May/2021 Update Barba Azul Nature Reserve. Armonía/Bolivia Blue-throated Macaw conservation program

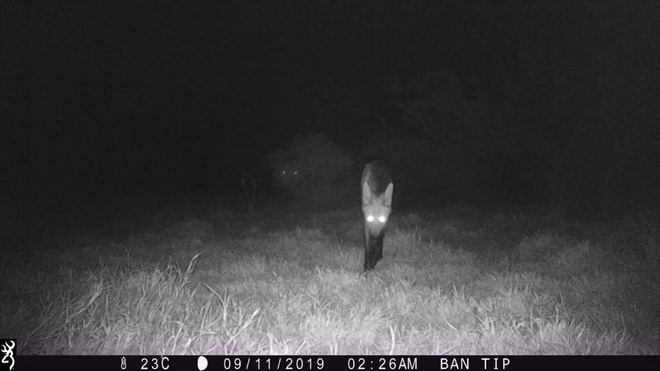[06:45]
We have set three camera traps to monitor different wildlife at the reserve.